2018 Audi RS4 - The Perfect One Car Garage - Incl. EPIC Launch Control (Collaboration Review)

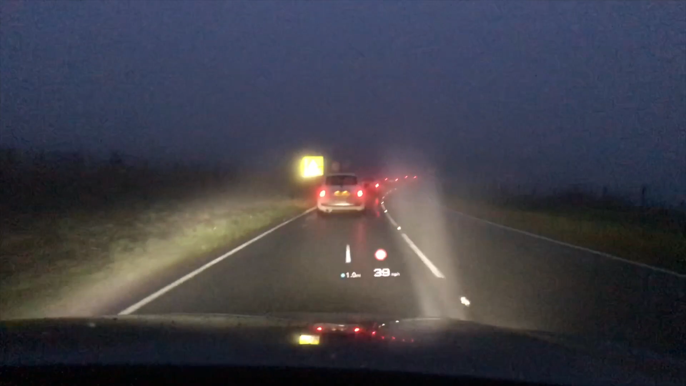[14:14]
so you can drive up behind a car and the middle bit of the headlamp isn't on because the car's there but either side's lighting up either side of the road it's it's stunning and an absolute must uh option on this car it really really impressed me and then this car's got some really nice ambient lighting as well all the door trims and you've got